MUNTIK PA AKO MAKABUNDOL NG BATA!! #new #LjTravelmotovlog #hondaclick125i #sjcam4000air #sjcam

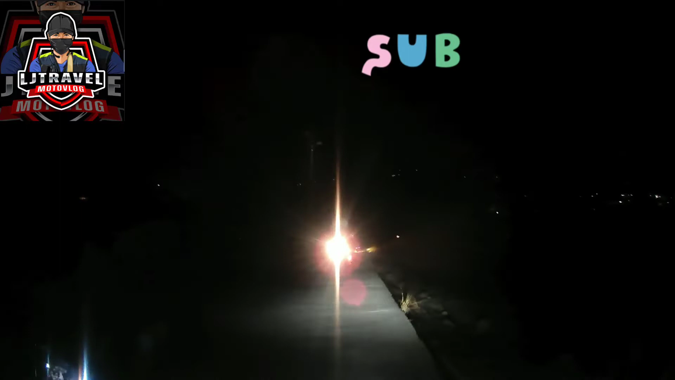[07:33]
Hindi ka pwede mag brake wheels lang dito pababa. Delikado.